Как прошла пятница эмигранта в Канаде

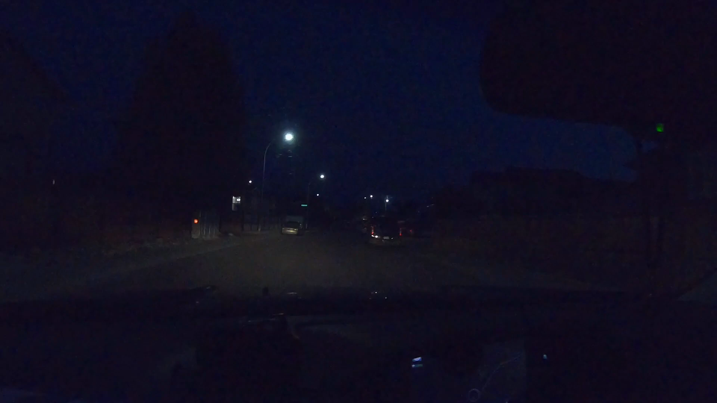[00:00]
уже все, уже темно. Сейчас надо смотреть на дорогу. Это в нашем заповеднике здесь постоянно всякие рогатые бегают. Сейчас темно, их уже не видно. Так, я судой проеду.